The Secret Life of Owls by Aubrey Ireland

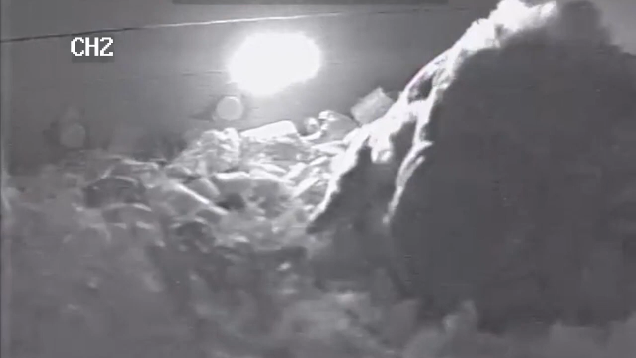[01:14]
The first hatched at midnight, the triplets arrived within 24 hours. The excitement, anticipation, and work begins.
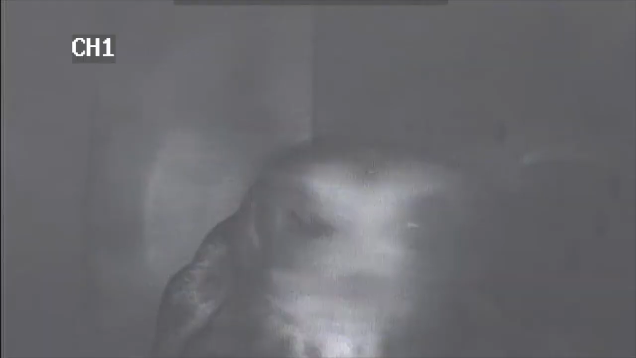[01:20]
Once the eggs have hatched, Martha eats the shells for calcium nourishment.
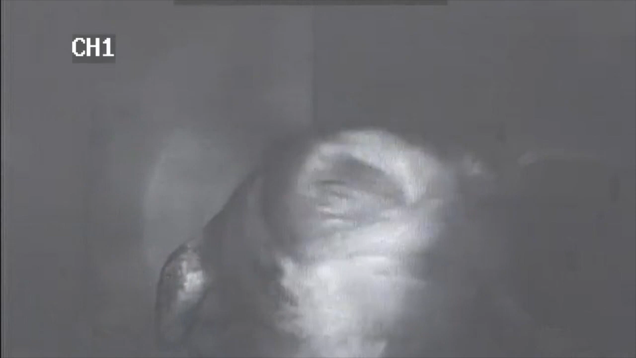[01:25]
Owlets are born already with an acute sense of hearing. Notice how excited they get before the mother enters the box. However, they are born with their eyes closed and they don't seem to have a sense of smell either. Notice how the mother has to maneuver to introduce them to a bug. Their eyes will open in five to seven days.
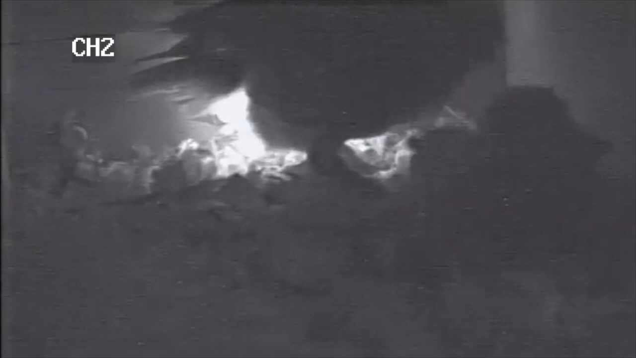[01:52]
This will be a disadvantage to the last hatch like Dimitri.
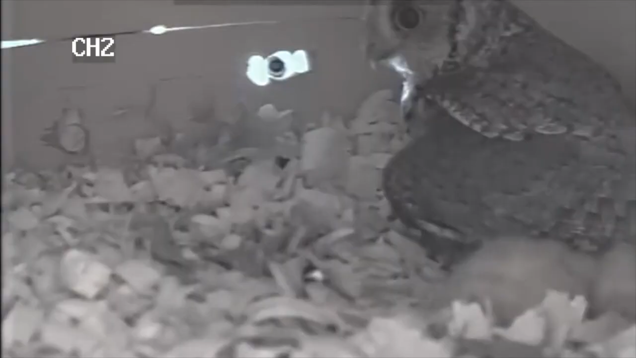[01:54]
The remaining fifth egg hatched five days after his siblings. Chances of his survival are as low.
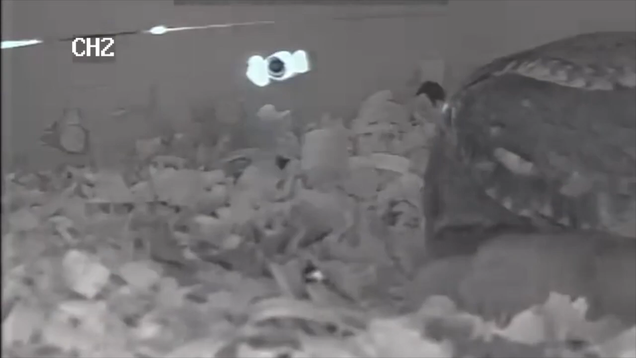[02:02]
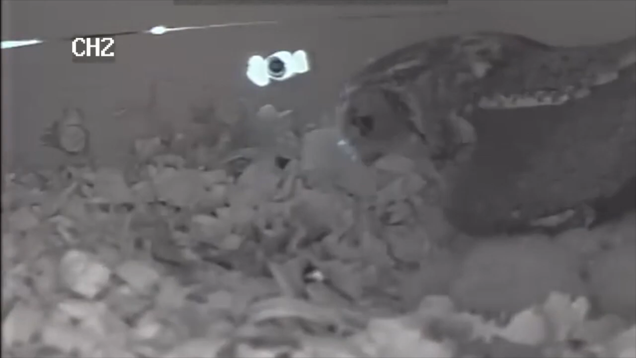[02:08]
For the first few days, she and her mate, who we call George, are very busy parents.
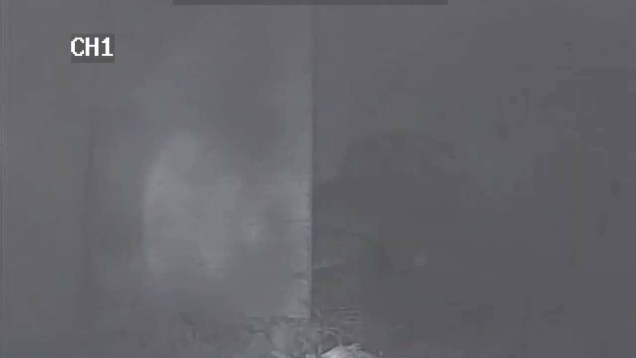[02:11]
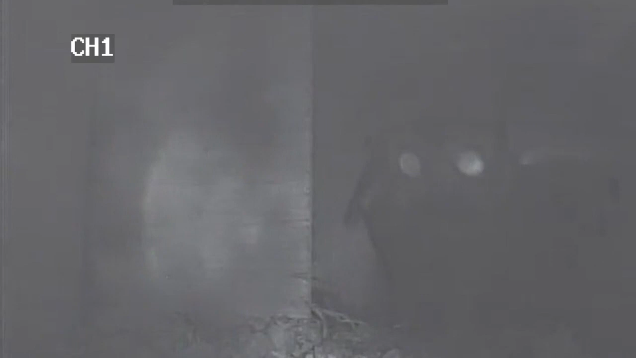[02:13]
They hunt all around the clock, feeding their owlets the staples of an Eastern Screech Owl's diet.
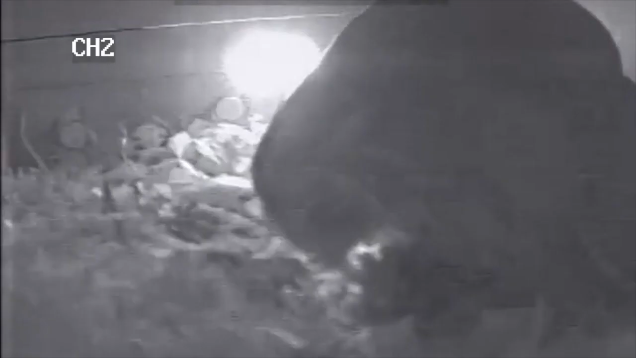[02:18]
The mother rips and tears at the meat with her sharp beak and she feeds it to the owlets.
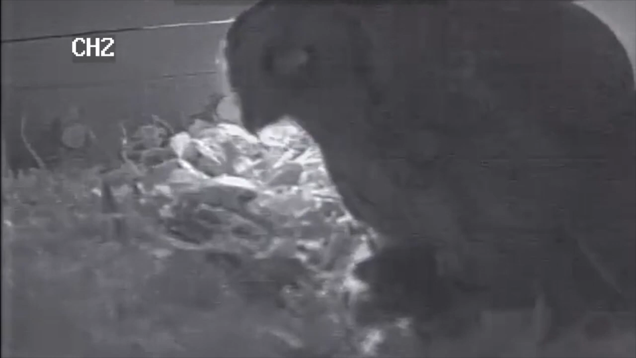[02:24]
Their diet mostly consists of mainly small mammals, small birds, and surprisingly a large number of invertebrates.
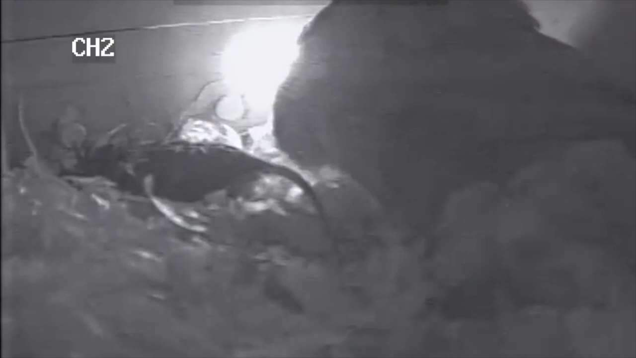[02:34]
Eastern Screech Owls also eat crayfish and also have been known to eat bats,
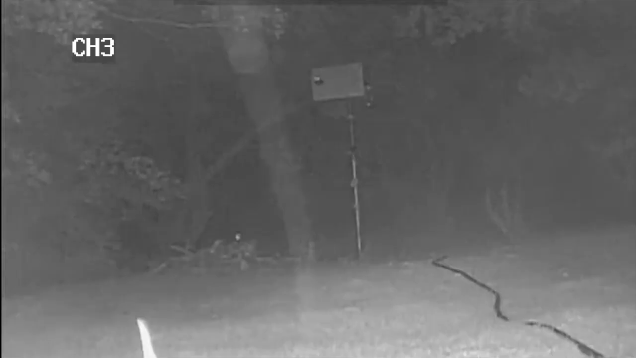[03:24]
Now you might observe that there is a small, tiny, almost mouse-like looking owl in the box.
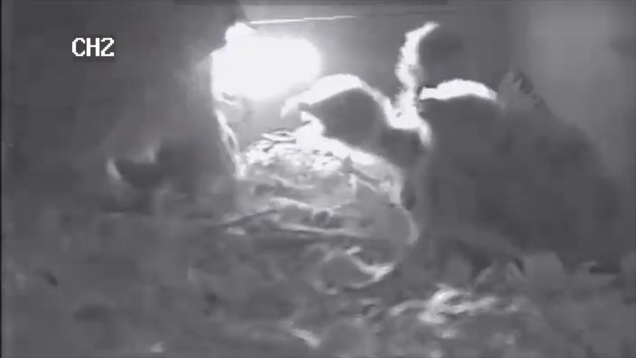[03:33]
This is Dimitri, and he is five days younger than his brothers and sisters.
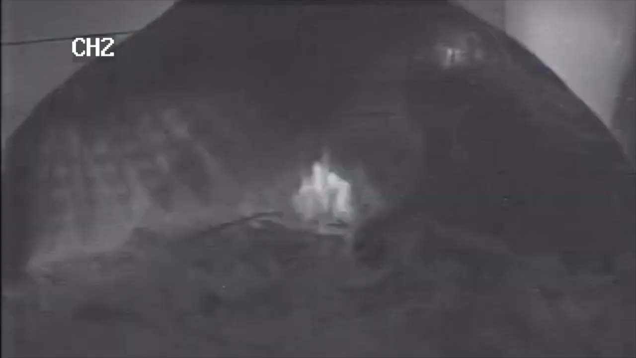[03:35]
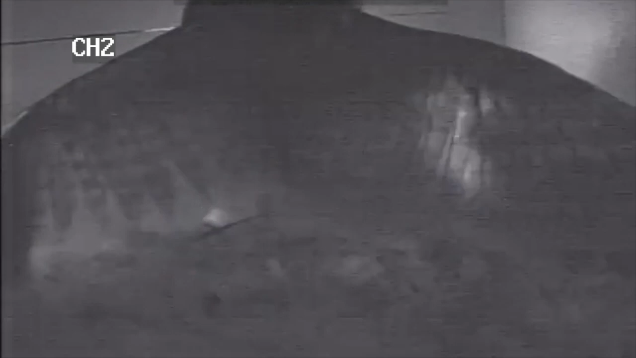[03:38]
There are often siblicides in the nest. Siblicide is when one sibling attacks and kills another sibling.
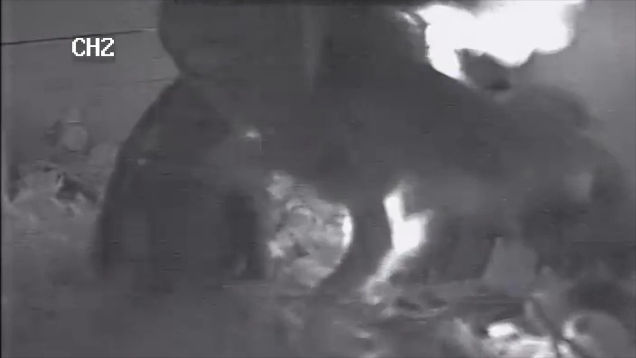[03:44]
But surprisingly, Dimitri is getting enough food to eat.
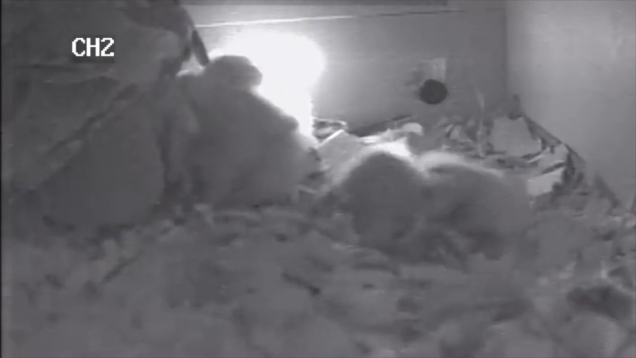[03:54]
He has one of his older siblings looking after him.
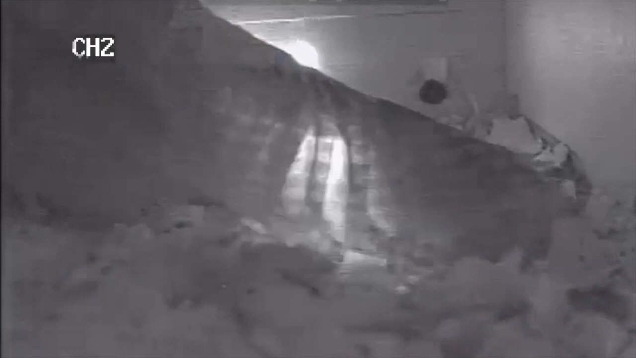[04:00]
Things might turn out well for this little guy after all.